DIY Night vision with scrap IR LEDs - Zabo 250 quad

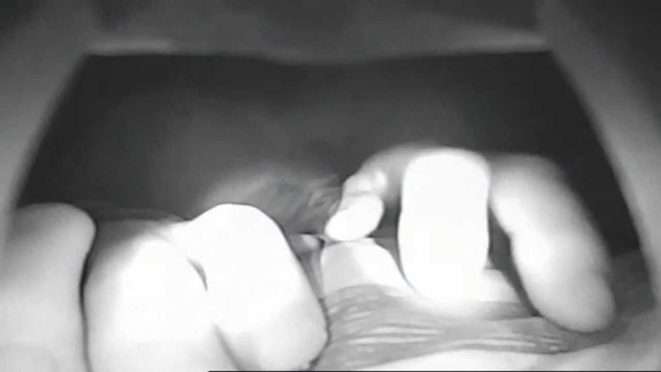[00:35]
As you can see, you can see me there in the dark.
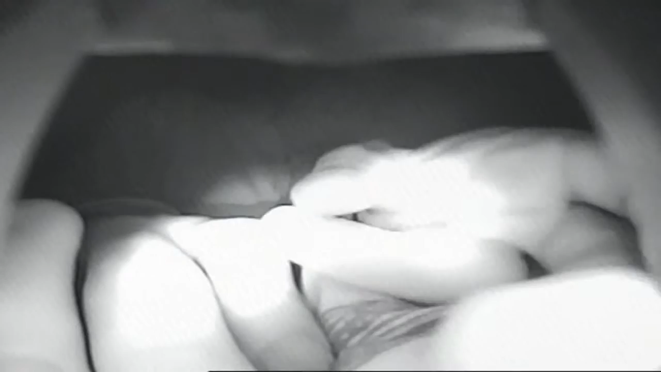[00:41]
I'm going to have to mess around with it to lift it up a little bit. But I'll try to get the light on.
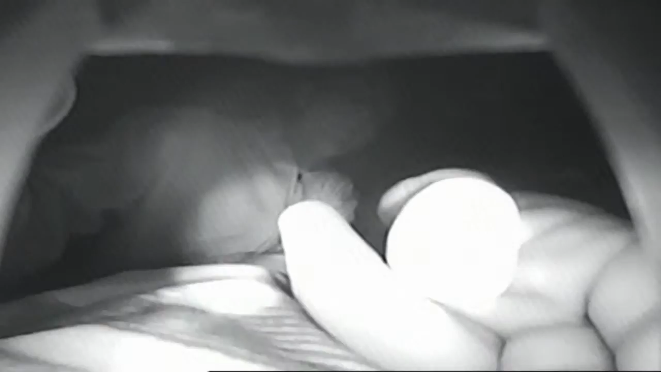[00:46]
I've got the problem with the LED at the bottom, currently it's on the bed.
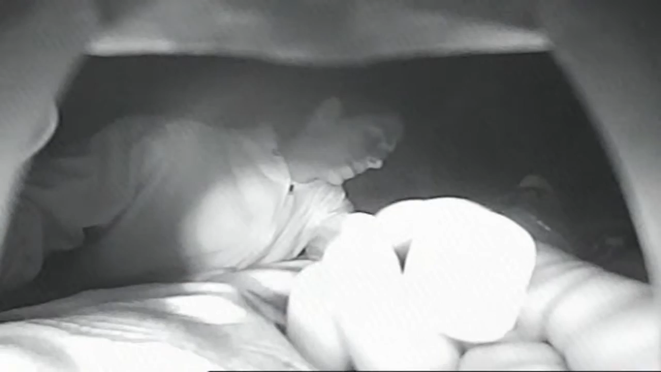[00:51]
But as you can see, you can see me in front.
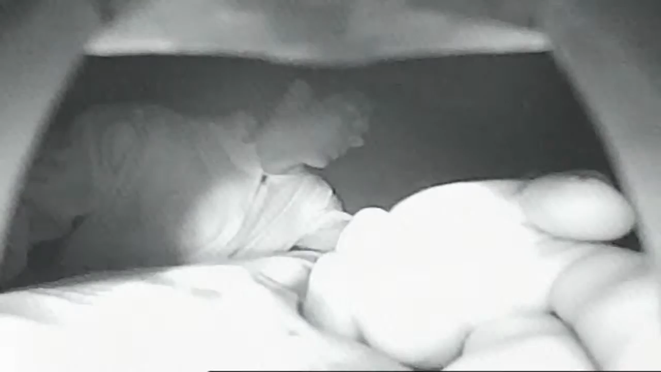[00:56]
What I'll do now, actually I'll move out of the way and see if I can get some of the background at least.
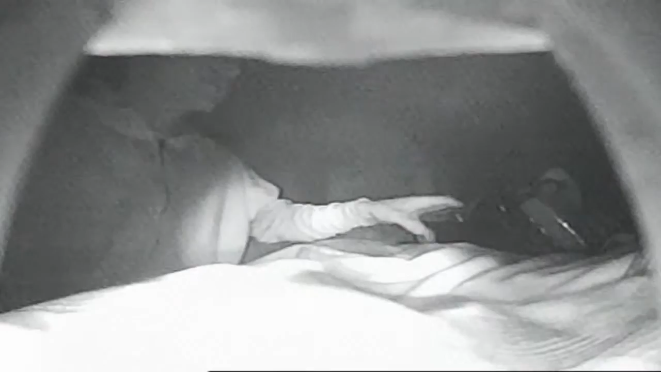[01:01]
So, you can see right to the back of the wall there, the shelves in the mirror, the little slat in the middle where my elbow is pointing. So you can see to the back of the room, I'm now going to take off the night vision. And you can actually see what the camera will see in normal conditions.
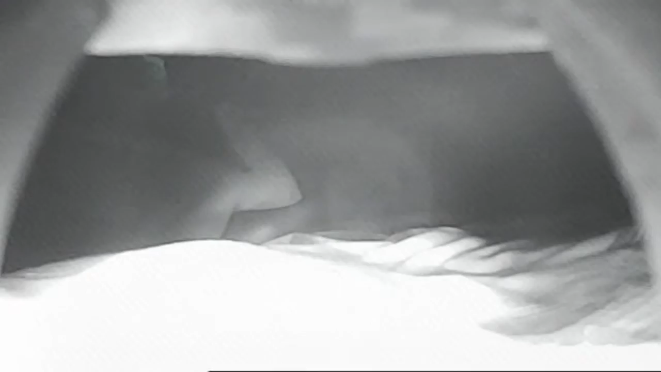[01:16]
As you can see, complete another picture of black. Try to get the lights, oop, come back on again.
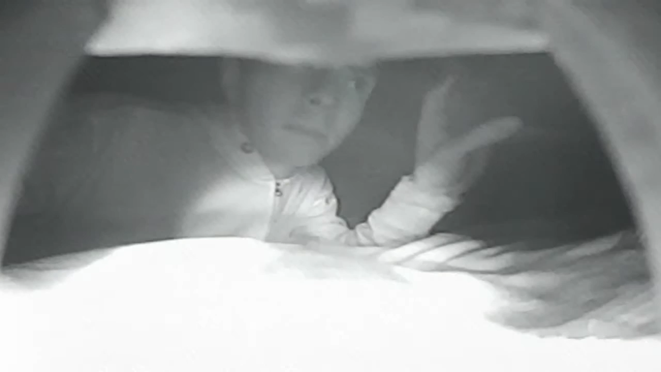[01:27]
There we are, that's with the night vision. And that's infrared, so I can look directly into that light source.
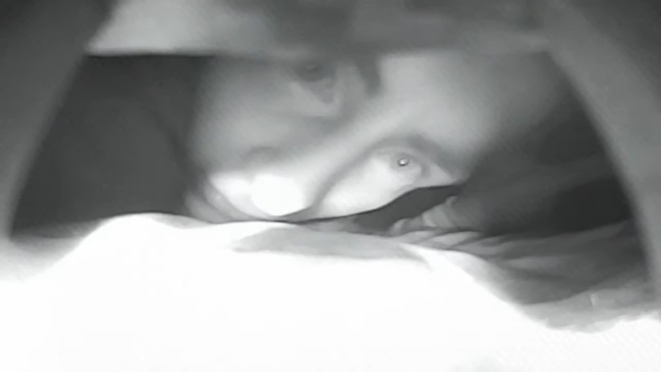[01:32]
And it's not really a bother to me because it's...
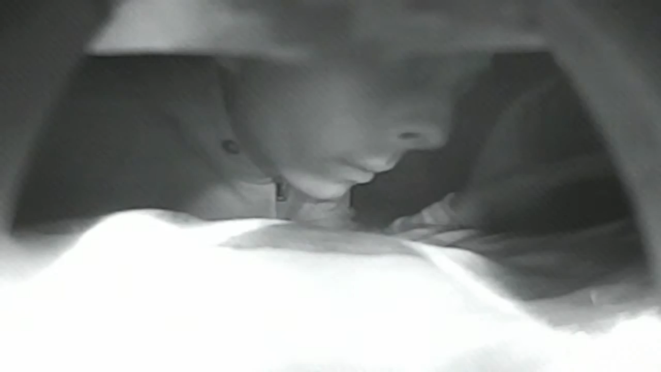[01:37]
Infrared light. I can't see it.
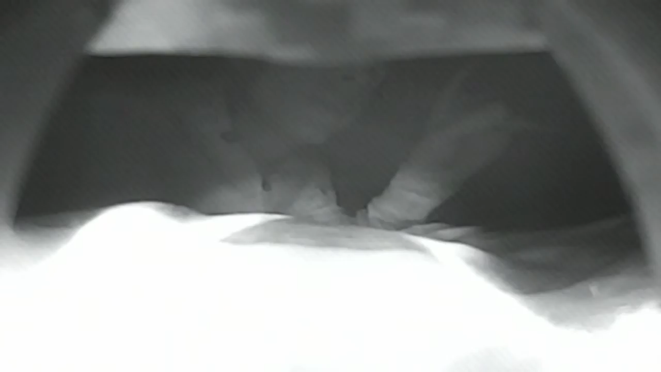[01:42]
And, of course, that's what it normally sees. Cool, well that's been a little bit of a success.